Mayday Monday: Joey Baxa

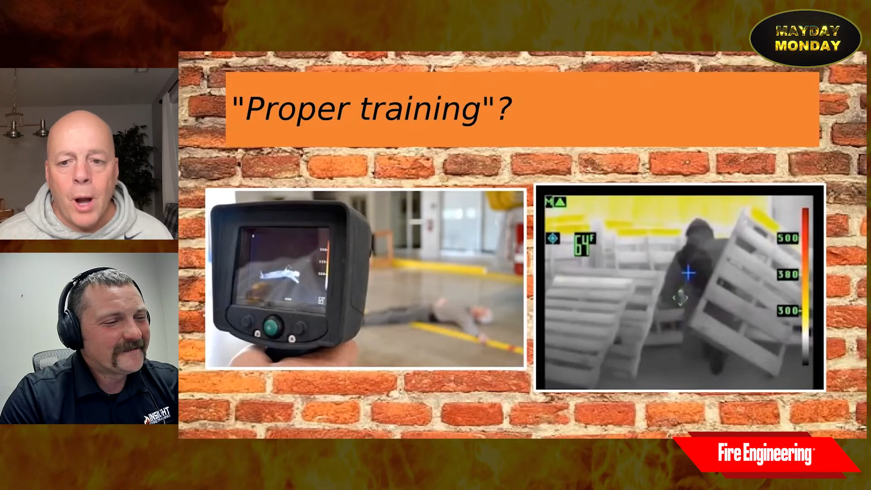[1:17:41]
all right more on proper training one thing again i know um it's really tough for us to get to the burn building and practice these things and put put uh firefighters in a heated environment and so that we understand this because of that if we when we do our training on the apparatus floor you can get this false sense that every victim is going to look white so be careful and i understand right you want to practice these things and you want to get out and do your scan and you want to do it where you can
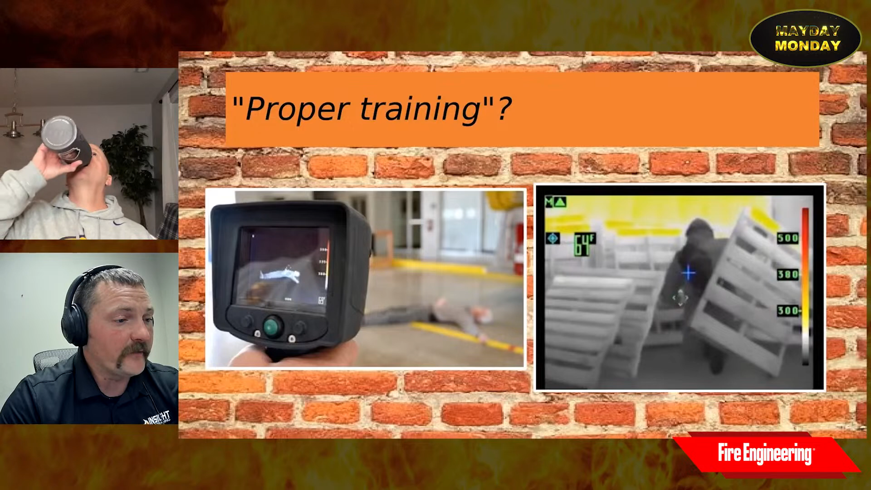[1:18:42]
yeah so with with victim identification just just a few things to throw out on that you know the background temperature of the environment is going to play in with how they're going to look you know if the background environment is colder than them they're going to be bright white like what's in the left hand side of the screen and if it's superheated if it's hotter than 98.6 degrees or however whatever temperature they're admitting you know they're they're going to be darker and the background is going to be lighter but you know we we really shouldn't while it's okay and it's good to learn that information we should learn that information we also should realize that most of our victims or people we're going to be looking at they're going to be covered up by something they're
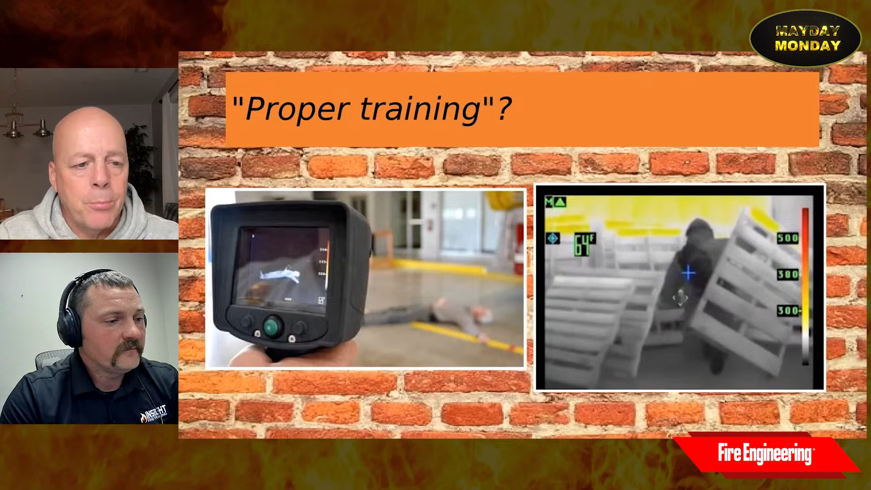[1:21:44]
really it we don't need to muddy the waters with any more information than that what about um what about like training with a with a let's say a fire pit or a burn barrel to kind of to to show the changing of uh of the high and low sensitivity yeah no i think that's great and we use the gas stove a lot for that for showing new members if we don't have any live fire or a small scale prop that we can easily pull out anything that is going to switch that that camera from high sensitivity to low sensitivity just to show them what it's doing and show them the color palette is a great first step
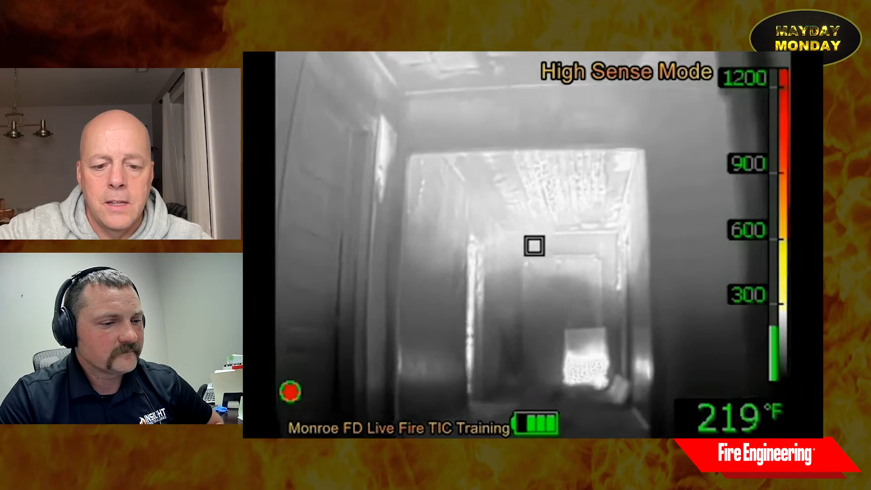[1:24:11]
On screen: spot 219°F
if the environment is less than 300 degrees that's good mark all right so a couple of videos there there are many more um